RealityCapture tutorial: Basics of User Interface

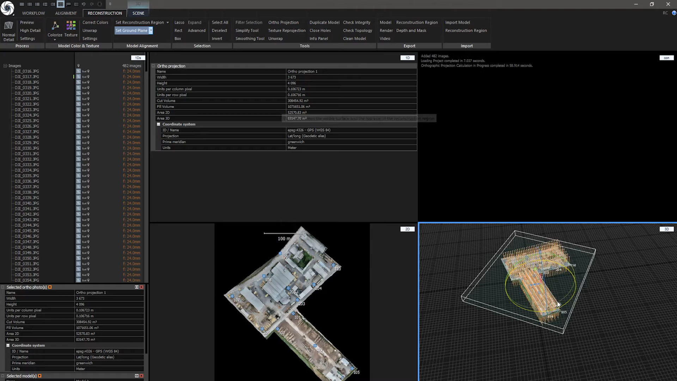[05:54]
Now I have auto projection tool opened and I can resize this widget box also called gizmo like this. I can also create another gizmo like this and change rotation of the model. With 3D view I can visualize my calculated 3D model and search for defects and verify the process of reconstruction.
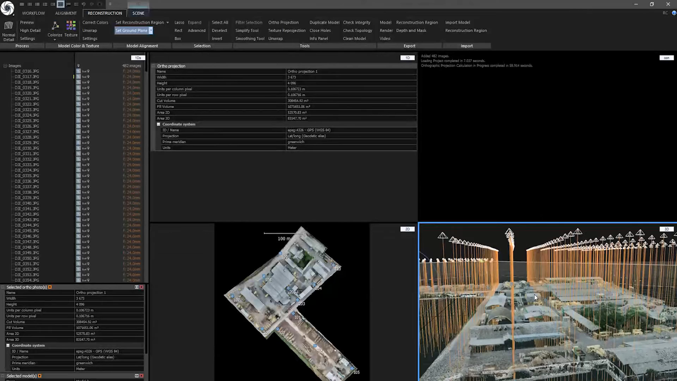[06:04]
The last but not least we have 4D view. We can access 4D view here.
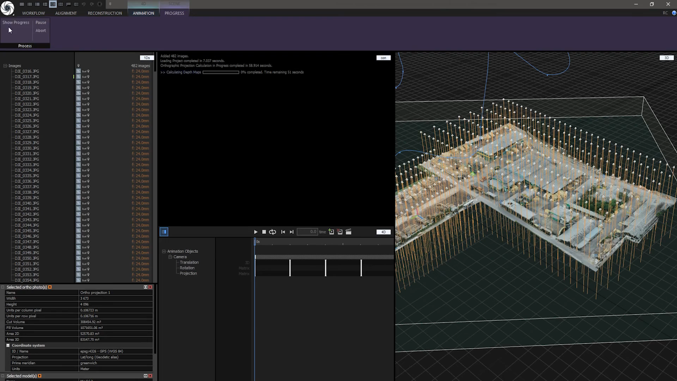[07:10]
By the way, while it's processing I can also go to the scene context tab, show progress back, I can minimize it and work on the project as it was not processing. What I cannot do is another processing such as alignment. It is grayed out.
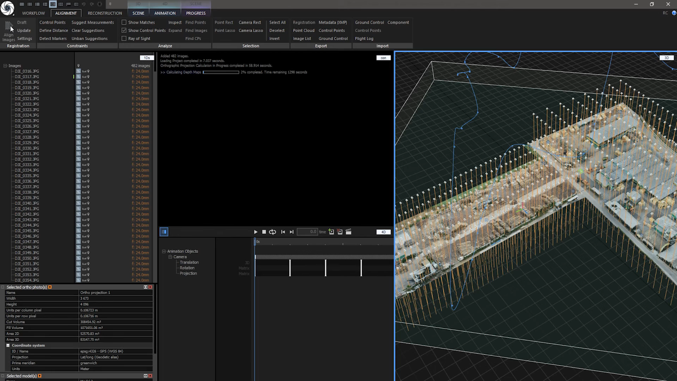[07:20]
Ok, today we have learned about basics of user interface in RealityCapture. If you want to learn more about RealityCapture press F1 to access help section.